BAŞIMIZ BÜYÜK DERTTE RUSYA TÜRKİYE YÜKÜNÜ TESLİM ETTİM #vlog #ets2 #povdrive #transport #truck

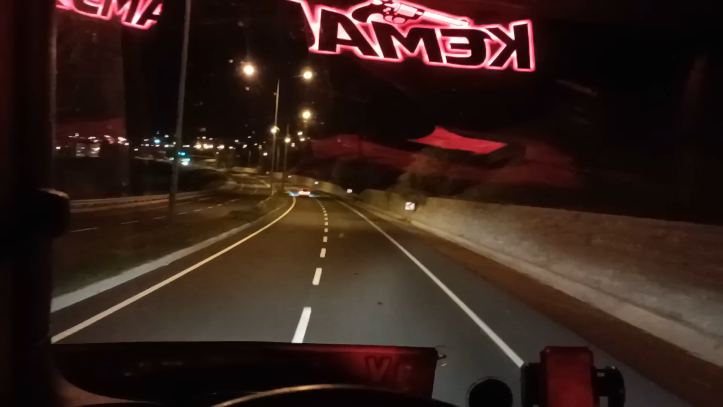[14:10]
Buradan geçerken onu unutmuyorum. Yolculuğa devam ediyoruz. Polis amcalar mı bekliyor? Onlara da selam olsun. Gidiyoruz bakalım yavaş yavaş. Saat 20.51. Ortalama tespiti demiş. Hiç önemli değil. Anam bu kırmızı ışık önemli işte. Bunu olmadı. Ne güzel gidiyorduk ya.